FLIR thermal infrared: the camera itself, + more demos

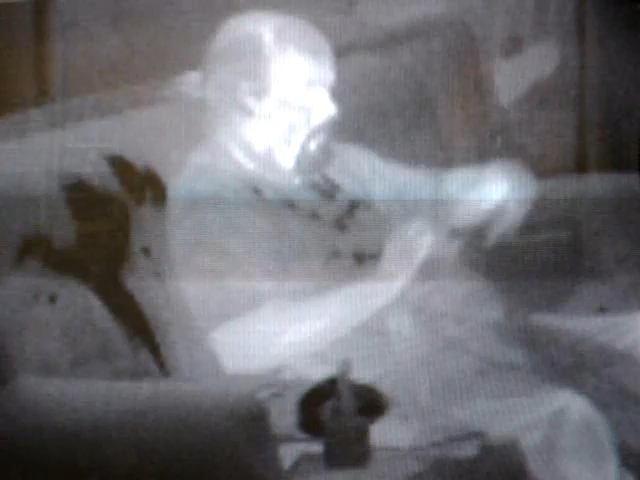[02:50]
So, polyethylene, even these black dyed polyethylene bags, are clear in the Thermal Infrared.